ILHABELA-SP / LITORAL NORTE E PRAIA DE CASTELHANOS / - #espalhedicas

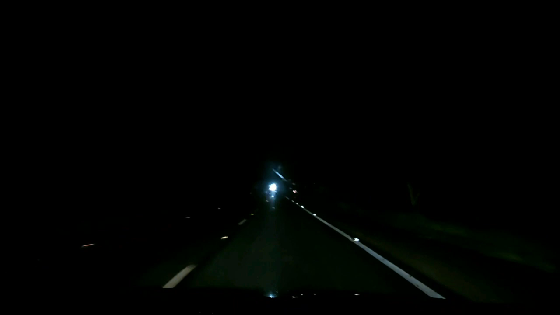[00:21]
Estamos saindo agora aqui do Parque Mambucaba, divisa Angra Paraty. São 15 para uma e aqui começa o nosso trajeto. Bora nessa aventura com a gente?
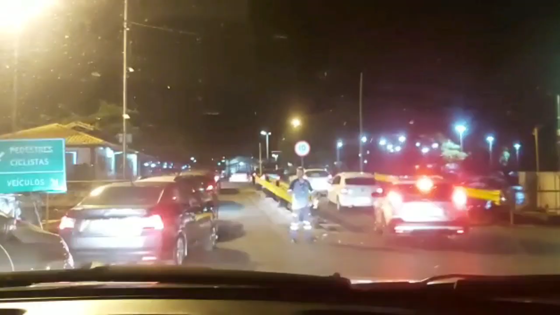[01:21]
Depois de 4 horas de viagem, chegamos na Ilhabela.